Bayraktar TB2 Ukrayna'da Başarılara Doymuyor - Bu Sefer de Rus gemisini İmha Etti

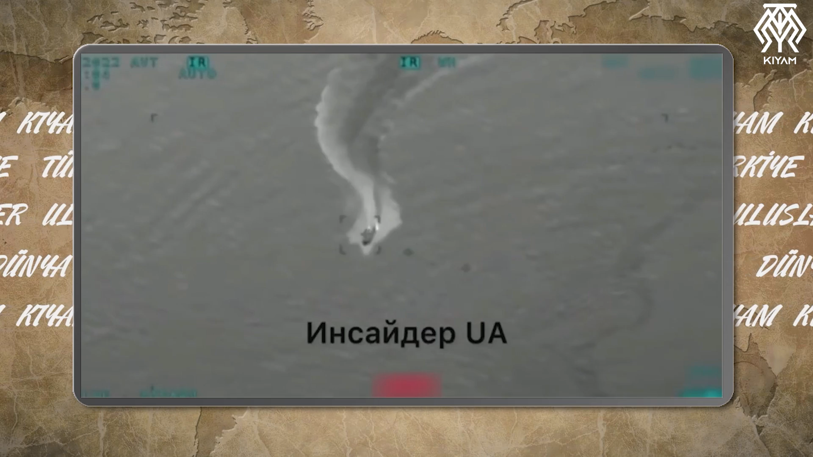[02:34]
Ukrayna ordusunun kullandığı Bayraktar TB2 Mamle'ye mühimmatıyla Rus donanmasına ait iki adet Raptor sınıfı devriye botunu vurdu. Bu Rusya için kötü bir haber.
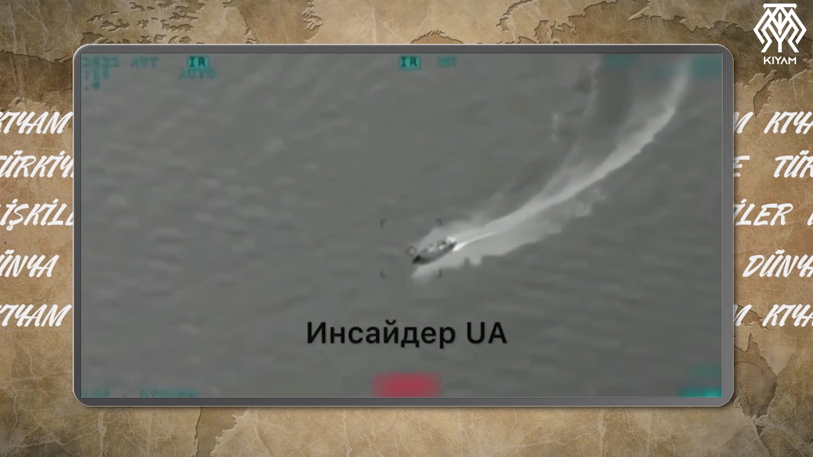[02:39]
Çünkü karada kan kaybetmesinin yanında artık denizde de bedel ödemeye başladı. Hatırlarsınız daha yakın zamanda Rusya'nın Karadeniz'deki sancak gemisi Moskova Kruvazörü batmıştı.